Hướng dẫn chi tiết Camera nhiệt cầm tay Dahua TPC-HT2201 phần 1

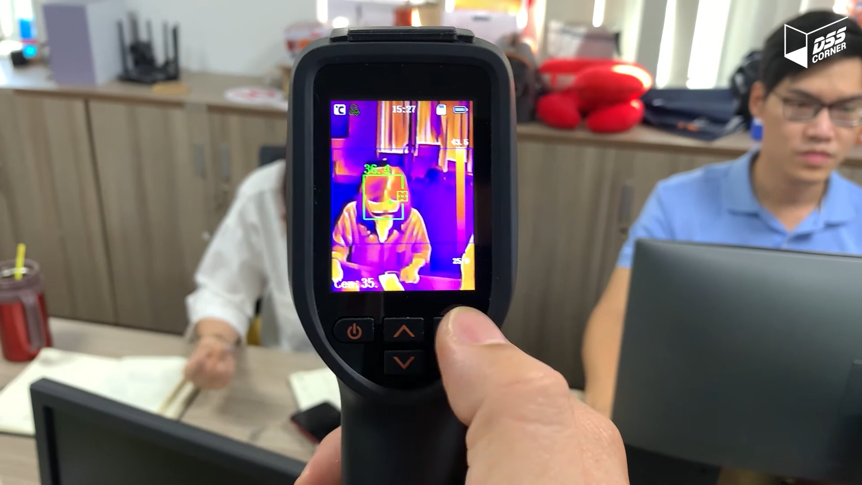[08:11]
rồi chúng ta trên bút này chúng ta sẽ xem nhanh được các bức hình mà chúng ta đã chụp nó lên là sẽ làm
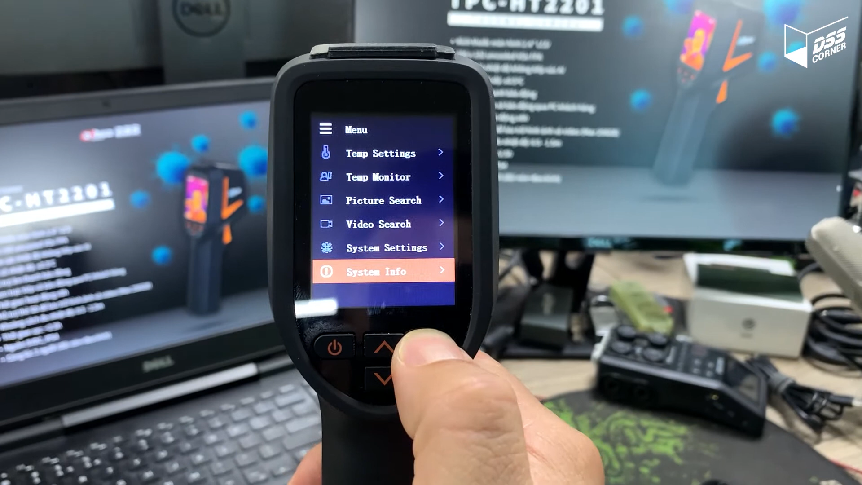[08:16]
menu nút gây trở lại ấn nút dưới thì chúng ta sẽ vào nhanh cái mục để xem các bức hình mà chúng ta
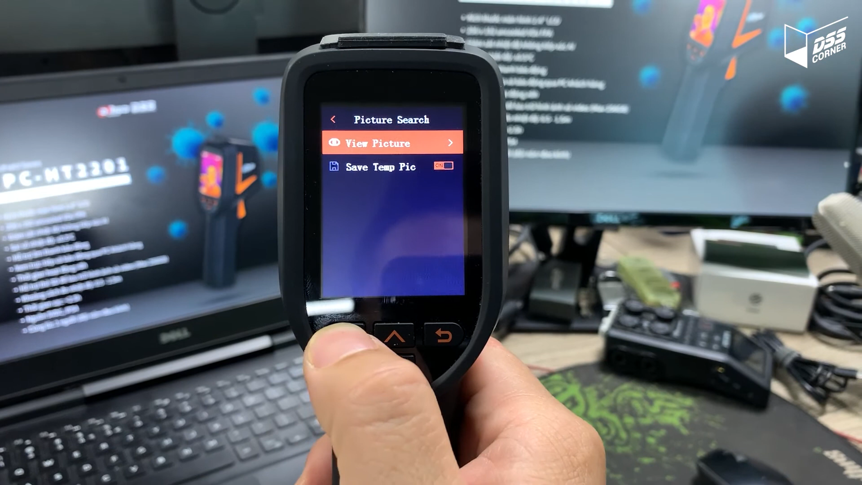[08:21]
đã chụp chúng ta chọn và xem những bức hình mà chúng ta đã vừa rồi chụp và chúng ta sẽ ấn lên
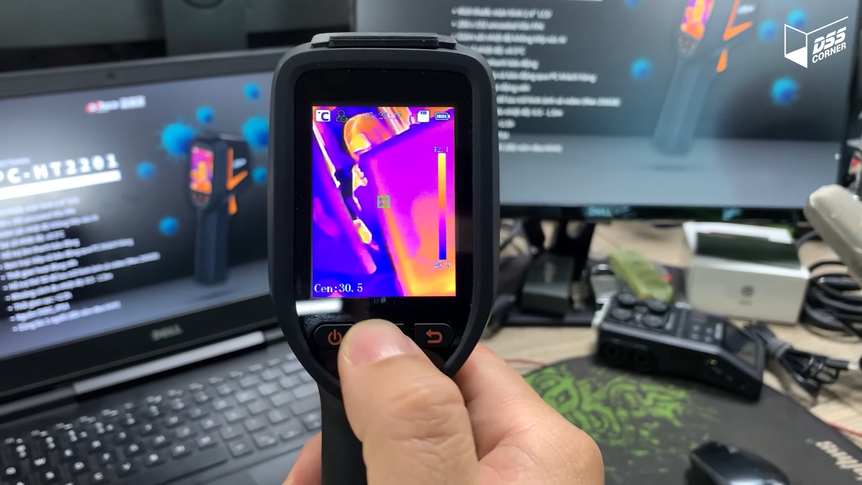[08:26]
xuống để chuyển giữa các bức hình thao đáp rất là tiện ngoài
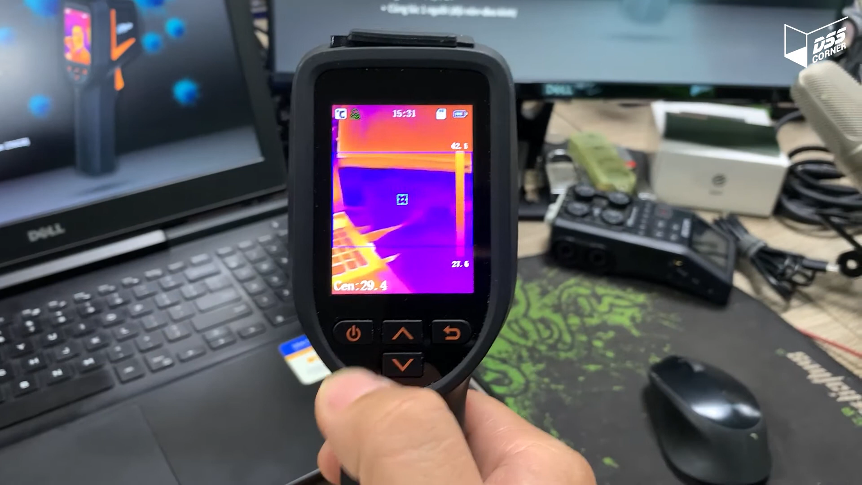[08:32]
ra thì nút nguồn không có một chức kinh năng nữa là tắt nhanh màn hình của thiết bị chúng ta phải ấn một cái để tắt nhanh màn hình giúp tiết kiệm pin thì nó khi chúng ta không xài ở
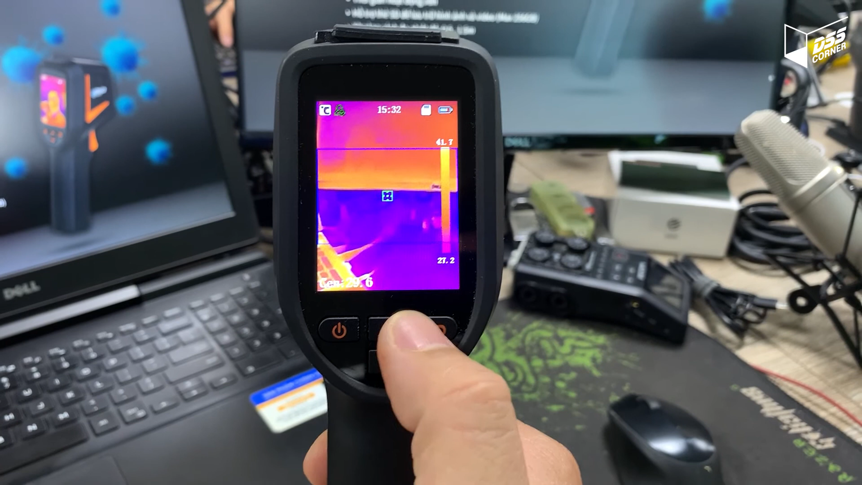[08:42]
khi mà chúng ta muốn tắt hẳn thiết bị thì chúng ta sẽ nhấn và giữ nút nguồn đấy như này là thiết bị sẽ tắt